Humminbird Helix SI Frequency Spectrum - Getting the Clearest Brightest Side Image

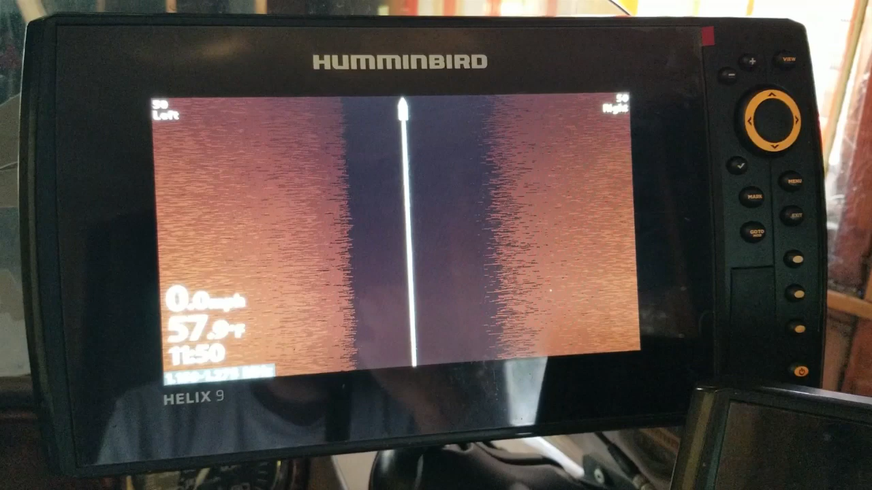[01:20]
On screen: speed 0.0 mph
So I figured, why not shoot it in the garage so everybody can see every button I'm pushing and actually see the screen well, because this is something you really need to see. So to do this, we're going to hit this menu button over here twice, and get to our main menu here.
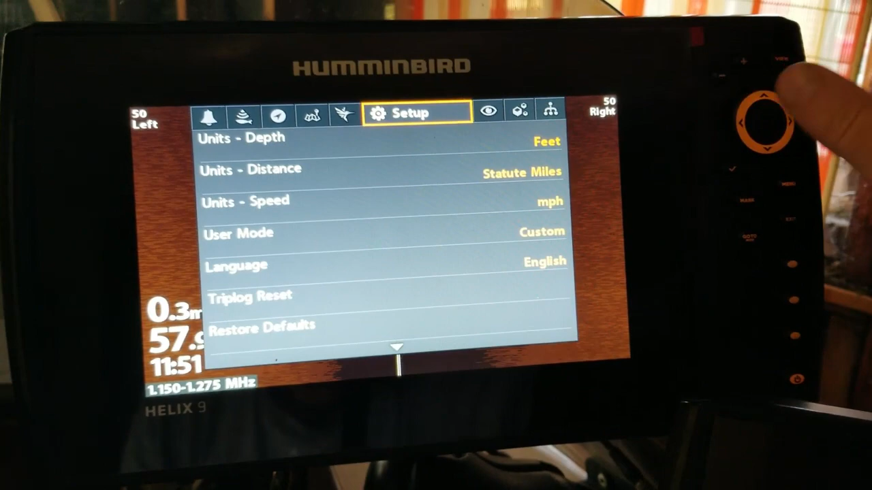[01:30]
If you're scrolled all the way over here, we're going to scroll on over to your setup,
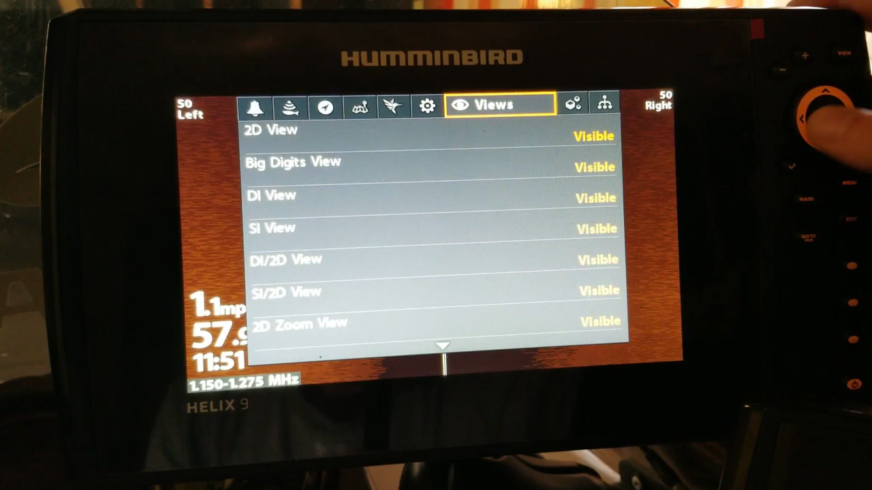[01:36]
and just hit the arrow button up once. If you hit the arrow button up once, you're not going to have to scroll down 100 times to the bottom of the screen.
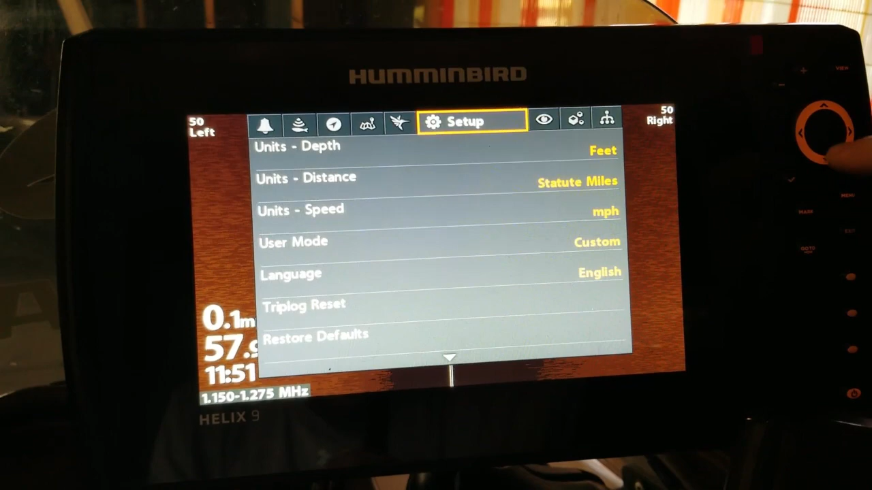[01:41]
So you hit the arrow button up once, we can see right here we've got chirp configuration,
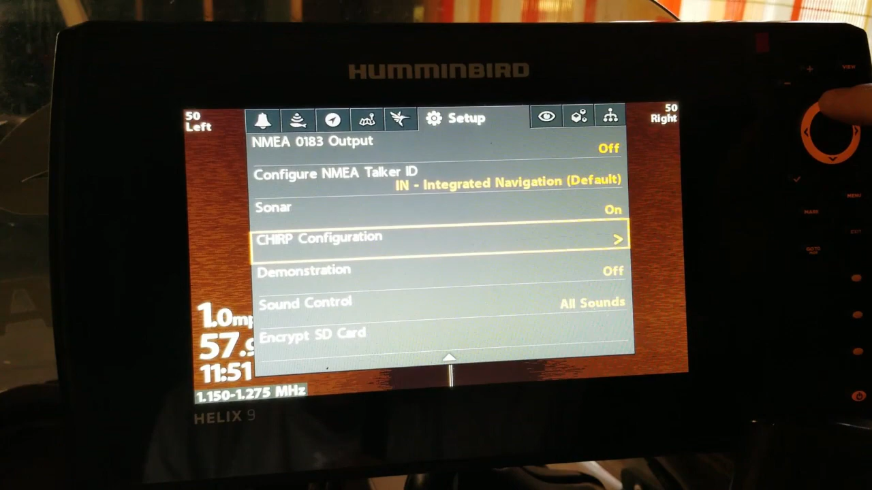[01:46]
and then we're going to arrow over to the right.
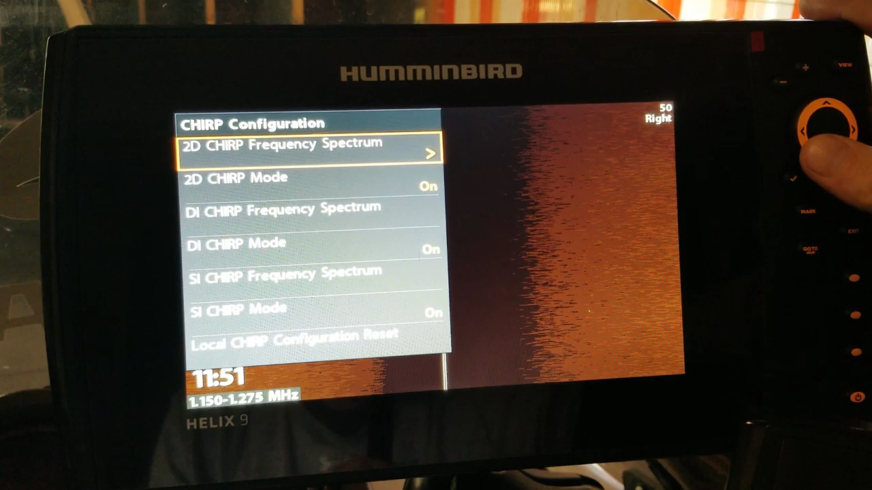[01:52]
Now right here, we actually, we're going to have some more videos on this too, so stay tuned and subscribe, so you guys don't miss out on these next couple videos over all these chirp frequency spectrums.
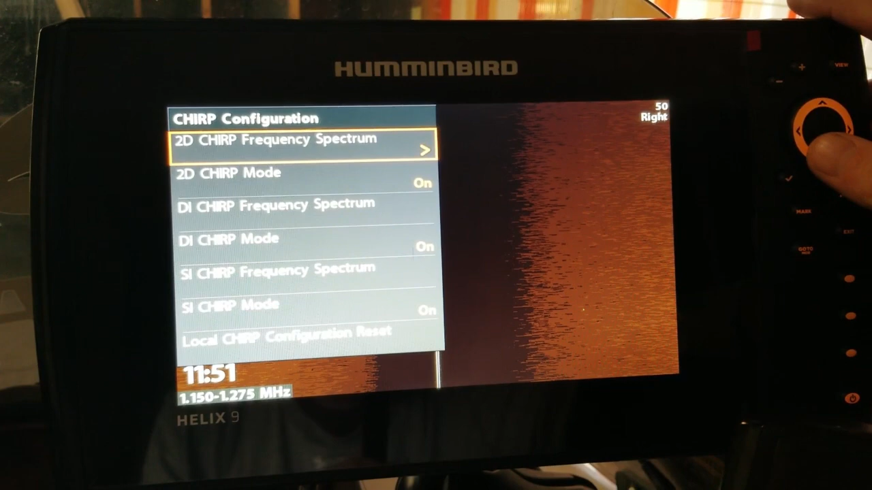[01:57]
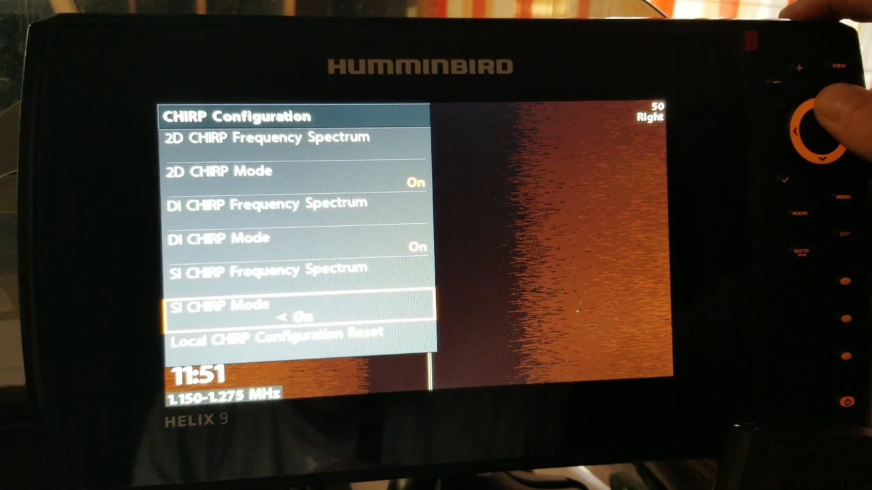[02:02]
But we're actually going to go down to SI chirp, frequency spectrum, and we're going to cursor over to the right. Now right here, we have all our different frequencies.
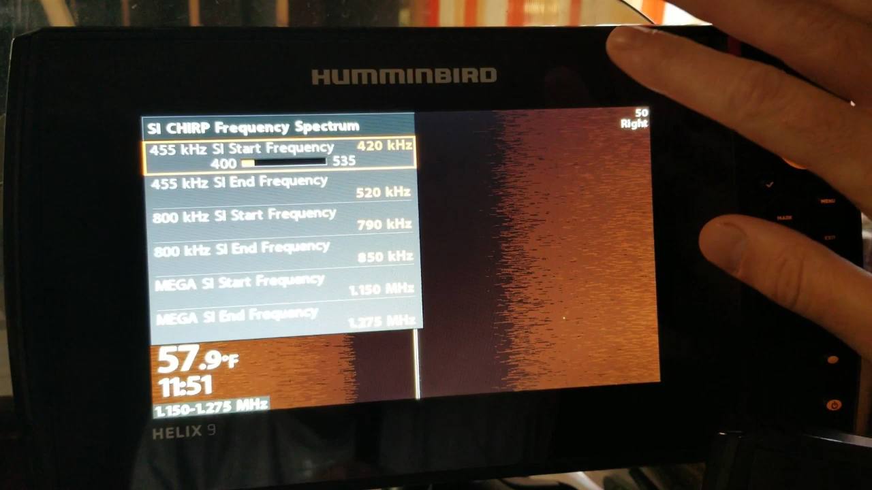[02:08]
On screen: water 57.9°F
If we're using 455, 800, or mega, and today we're going to be talking about mega,
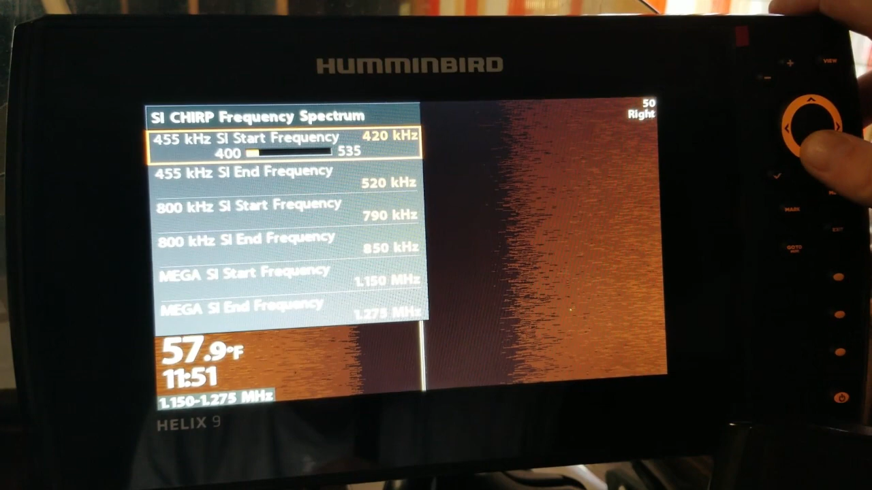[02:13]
On screen: water 57.9°F
I'm actually going to go down to mega, and this is the start frequency. This is what we want to lower down. We can lower this all the way down to 1,000. I like to lower this down when I'm on a lake that has any
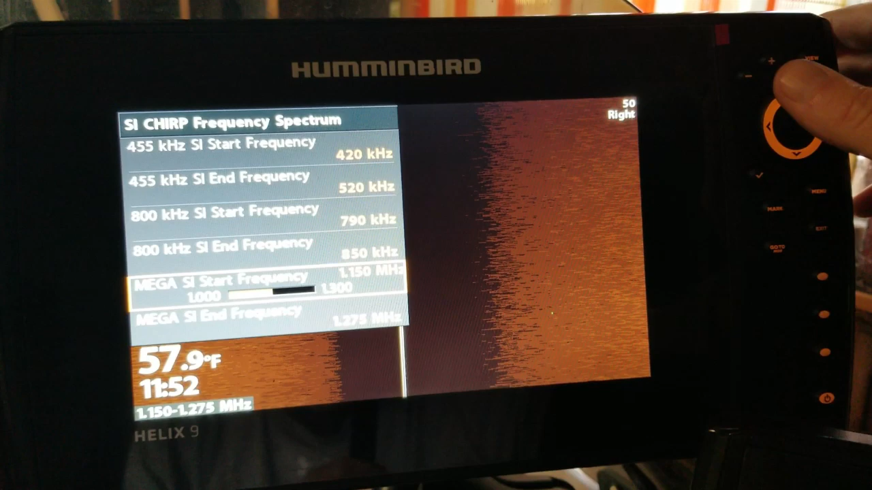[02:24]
On screen: water 57.9°F
sort of soft bottom that I might be fishing over. I'm going to drop this down, just hold the button, I'm going to drop this down to about 1050.
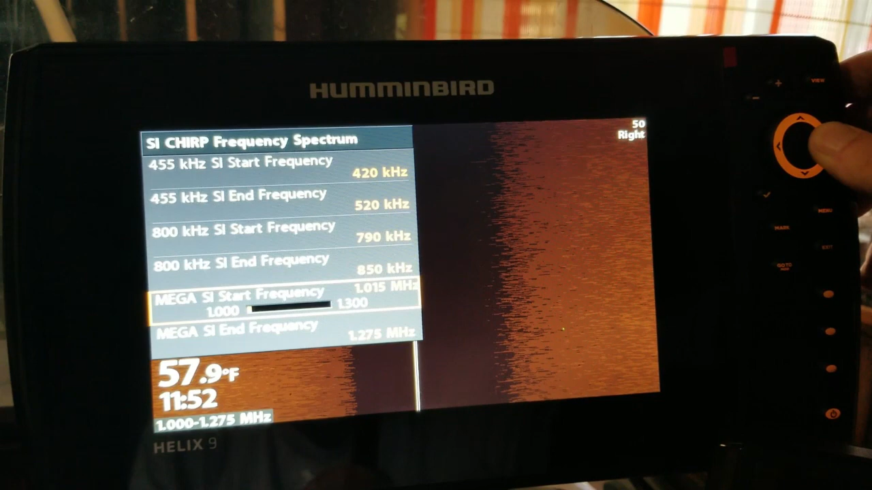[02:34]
On screen: water 57.9°F
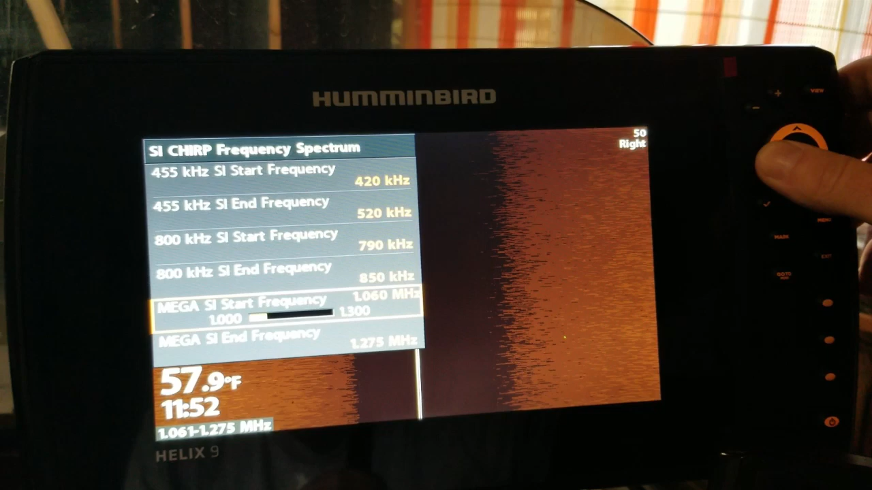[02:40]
On screen: water 57.9°F
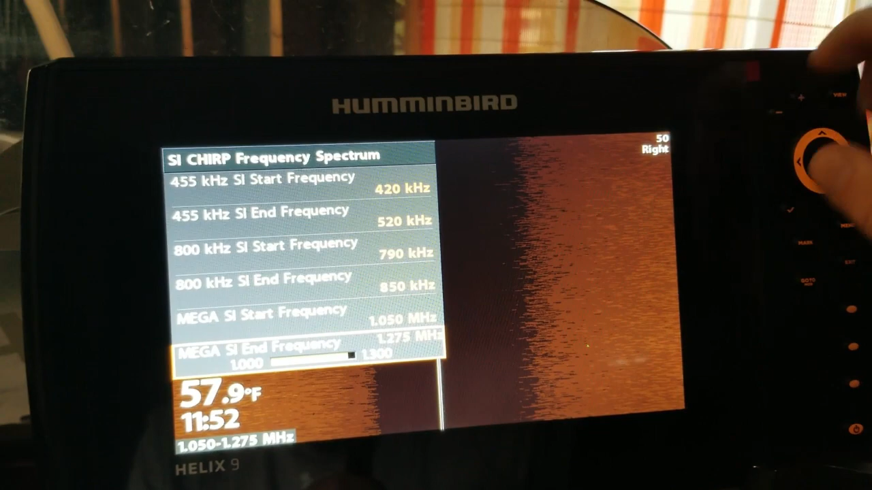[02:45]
And now, the SI stop and frequency, I'm actually going to bring it down to about 1175.